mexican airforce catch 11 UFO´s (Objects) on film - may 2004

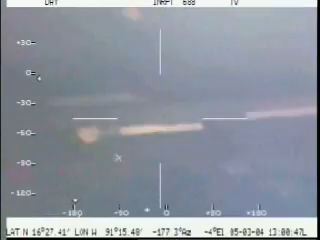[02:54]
...4109... Sale. ¿Es de tierra? Sí, es de tierra, es nada, se pueda... Ahorita que regresamos. Te vamos a regresar. Ok. ¿Ah? Y 9111. ¿9111?
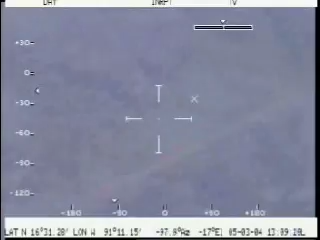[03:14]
Sí. Dos pistas entonces vamos a poner. Sí, ya las había, esas ya las había copiado, el punto anterior era... Sí. Pero en la anterior había sido 9109. Ok.
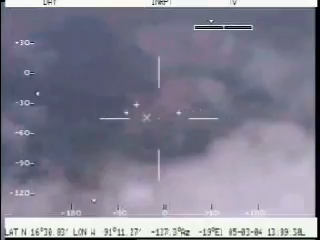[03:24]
Hay dos pistas. Está ahorita las dos.
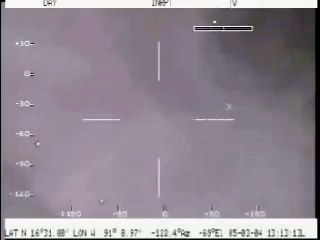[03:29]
Bueno, las dos son pistas. Sí. Ah. ¿Aquí tengo una? Sí, sí, por eso, pero las dos o una nada más. Es que una es más chica y la otra es más larga.
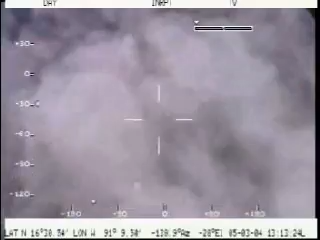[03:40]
La que está cerca del pueblo está más chica. Checamos hace rato. Sí, la que está al sur de... Laguna.
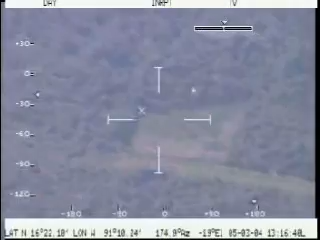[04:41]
Ok, Aleco, ¿cuánto quiere que me aleje?
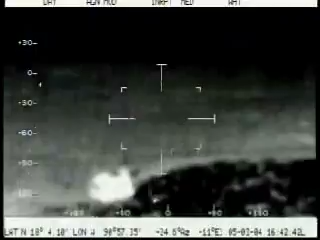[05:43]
casi a las 12 de nuestra posición con 2.9 de distancia, 75 de velocidad.
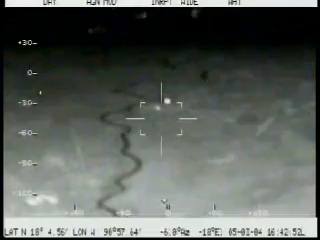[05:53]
Ábrete más a la izquierda por el sol. Sí.
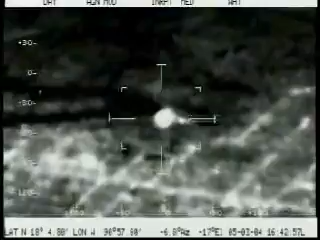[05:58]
Ábrete a la izquierda. Abajo, ya debes estarlo casi, casi abajo. Bol. Ahora me está marcando 65 y 2.1 millas de distancia. Ahí parece una pista, por ahí. Aquí marca una pista que se llama Candelaria. Ahí abusado entonces. Ok, la veo. La pista está aquí a la 1. ¿Verdad? Sí. ¿Dónde anda? Sí.
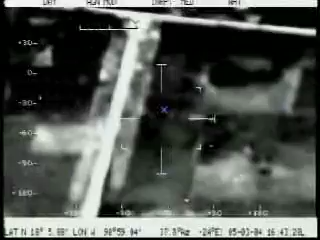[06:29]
A las 12 de nuestra posición, era 2.3. No, pero la pista pero, está a la derecha. Sí, sí, sí. ¿Ya la vio?
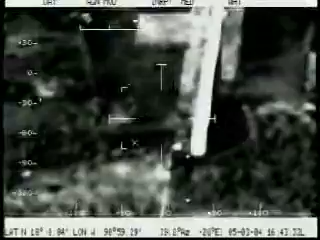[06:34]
Ahora el radar me está marcando 2.14, oiga. ¿2.14 qué?
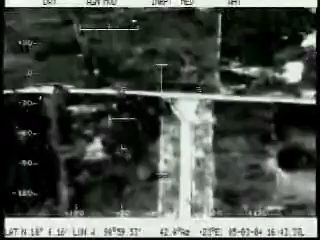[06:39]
2.97, corrijo, 97 de velocidad. 97 de velocidad. Sí. Redústale.
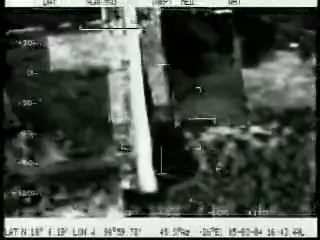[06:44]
¿Qué carta es Juárez para buscarla? No. Esta es la de... Está Tenosí. Síguele dándome datos. Ok. 12.1 millas. Lleva rumbo 298 y 113 de velocidad. ¿Qué hermosa? 113.
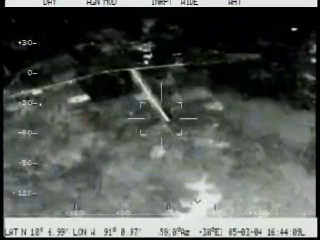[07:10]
Sí, está ahora el radar me está oscilando entre 285 y 213 y 113. ¿De qué de velocidad? Sí. ¿Cuánto?
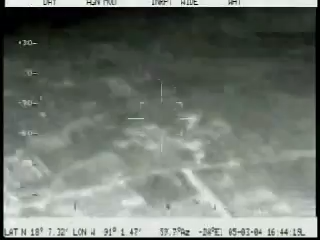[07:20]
Sí, 124 y 215 era. ¿De velocidad? Ajá. Ahorita con 194.
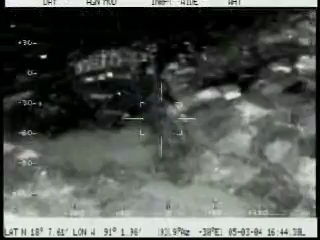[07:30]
Es un cambio muy brusco. ¿Tu posición? Permíteme, a las 12 de nuestra posición, a 2.1.
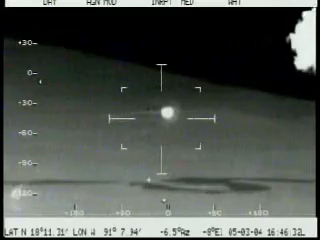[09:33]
todavía está en contacto radar con el equipo del avión, estamos tratando de encontrarla visualmente, pero... No podemos, estamos ahorita. A ver, déjame ver dónde está. ¿Dónde anda la aeropeana? La aeropeana. ¿De qué va a ser? Radar.
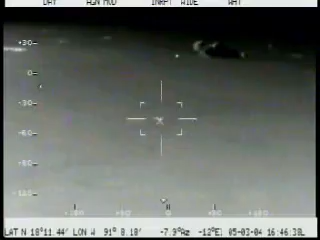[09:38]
Sí, señor. A ver, radar, dame información del avión. Nuestra posición a 2.1 millas, con 166 de velocidad.
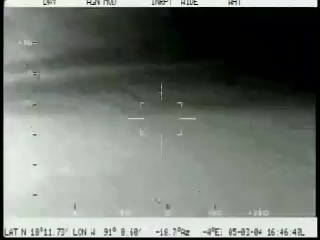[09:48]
Corrijo ahora 207 y con rumbo 302. 8.39, va directo al bor. Va directo a Carmen.
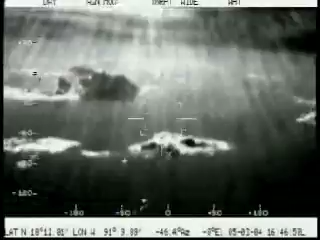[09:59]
Ok. Ok. ¿Alcanzó a copiar ahí, Telles?
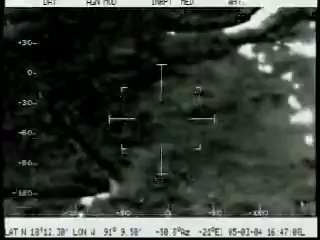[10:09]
un aterrizaje de alguna aeronave ahora próximamente.
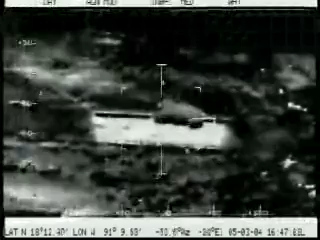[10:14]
¿Iba para la ciudad de Carmen? Aparentemente es el rumbo que tiene, pero nosotros la detectamos haciendo maniobras de poca velocidad, no la pudimos ver visualmente, pero el radar la tiene en contacto radar,
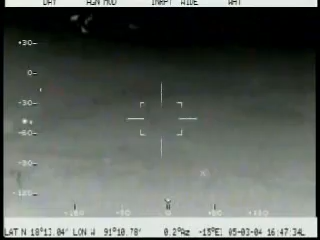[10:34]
va hacia Ciudad del Carmen aparentemente, cambio. Ok, jefe. Adelante. Ok, ahorita vamos a checar ahí Ciudad del Carmen, a ver si están esperando algo. O baja esto para que vea Ciudad del Carmen.
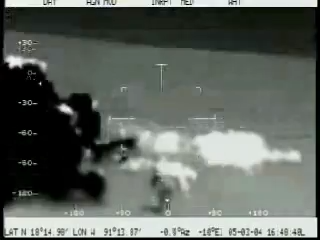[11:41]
A ver, dame coordenada de frecuencia de Carmen. Ya le preguntamos a Carmen y no tiene tráfico. No tiene tráfico reportado.
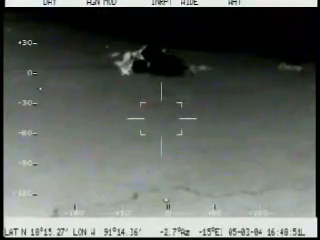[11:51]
Chingado, ¿y ese güey quién es entonces? Pero vamos directo a Carmen, ahí sí.
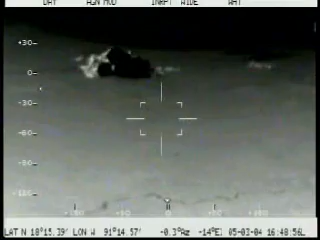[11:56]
Enfrente está. Y él también va para allá entonces. ¿No sería un helicóptero, un quipero o algo?
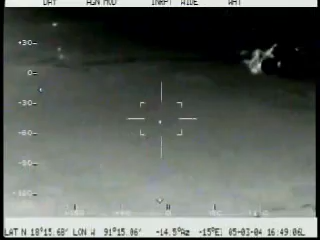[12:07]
¿Quién sabe? La PGRG anda buscando algo. Juan Solano.
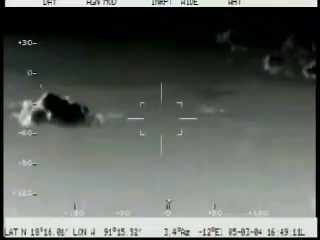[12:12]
¿Dónde está todavía? ¿Tú todavía no lo puedes ver? No aparece. ¿Todavía está enfrente? Sí, lo tengo enfrente, ¿verdad? Qué pinche radar tan huevón, ahora sí quiso, ¿no?
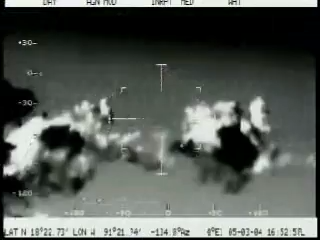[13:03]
Pásame. ¿Radar? Ya. Aquí va, aquí va. Ahí va. Ahí va. ¿Y por qué hasta ahorita lo agarras? Es Juárez. Juárez, ¿qué es? Es un punto. Un punto, ahí está. Está exactamente atrás de nosotros. Es correcto, ahora está a las 7 de nuestra posición con 10.5 millas. Lleva rumbo 283 y 334 de velocidad.
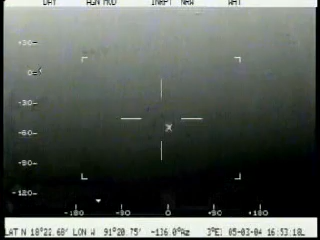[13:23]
Mar. Pues no podemos hacer nada con ese combustible ya. No, pues podemos seguirlo y aterrizar. Por fin lo tuvimos en contacto de clear y contacto radar todo el tiempo. ¿Qué altitud llevaba más o menos, jefe? Yo creo que trae la misma que nosotros.
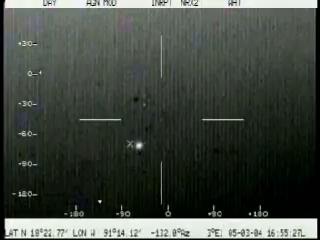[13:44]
Nosotros como pendejos buscándolo abajo. Hey. Es el ángulo del clear. Recto. Exactamente. Arribito de nosotros está. Así es. Ah, pues no, con eso no lo vimos. Bueno, estoy a punto de perderlo allá en el radar, ya está a punto de salir. Ok. Qué realidad, bueno, pues ni modo. Veo contacto radar y... 31.8 millas ahora y lo estoy perdiendo.
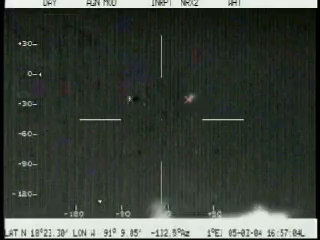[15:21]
Ahí va todavía. ¿Qué está haciendo? Está gritando. ¿Está gritando, ya? Sí. ¿Eh? No. Radar.
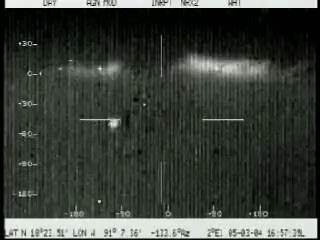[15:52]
¿Ya se perdió? Que no tiene nada. Sí, como para llevar un pinche tambo de combustible. La luz. La luz nada más, no se alcanzó a distinguir. No se alcanzó a distinguir si era avión o algo. Sí, es el mismo que hace rato nos vio. Ey. ¿Está pendiente? ¿Eh? ¿Está pendiente? Sí. Ah, no, hay que mandarle un reconocimiento a este pinche huracán.
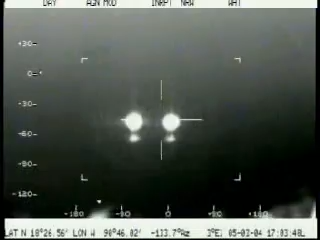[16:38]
Tengan cuidado con su lenguaje, jóvenes, pero a ver, busquen eso que viene atrás de nosotros. ¿Ve cómo se ve?
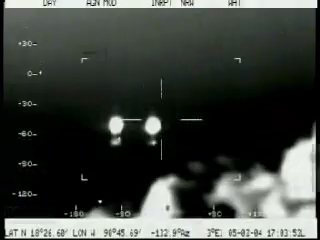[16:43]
Se ve como en dos faros. Tiene como a las 7, 8 de la función. Lo raro es que trae una punta adelante. Un puntito adelante. Ah, cabrón.
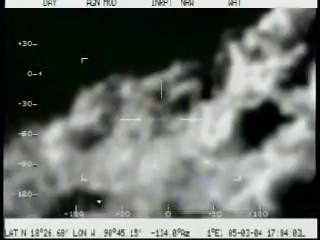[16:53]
¿Dónde está? ¿Se acaba otro? A ver, ¿qué tenemos? Nada, señor. A ver, permítame, déjale, busco.
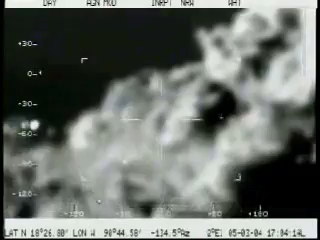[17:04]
¿Y metros? Comandante, ¿qué es eso? ¿Qué distancia más o menos lo tenías este ayer? ¿Eh? Oye, ¿tú? A ver, abusado, ¿no es como...? Ahí van más. Van más, siguen más atrás. Son 10, 11 objetos. ¿A poco? Son muchos objetos. A ver. Ahorita deben estar a las 9 de la posición. ¿A las 9? Permíteme. A las 9, a la misma altura, casi, casi. Ok, permíteme.
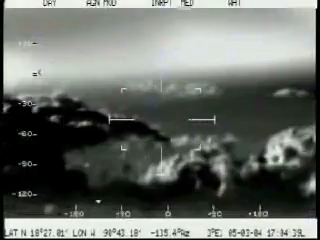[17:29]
Afirmativo, Iván. ¿Eso quién sabe? Iván.
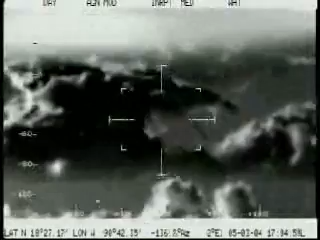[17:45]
¿Qué tenemos, radar? Nada, señor. Pero son muchos, son como 10. Los estoy checando, pero no. Tengo algunas manchillas ahí, pero no me dan indicaciones, ni velocidades, ni nada. Uff. Está de lado ahorita. Iván. Va, uno. Uno.